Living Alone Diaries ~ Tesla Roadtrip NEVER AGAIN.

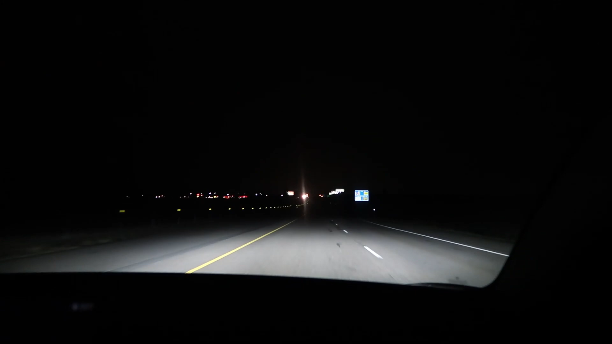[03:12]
It was hard to believe at first, but then we couldn't see the road lines at all.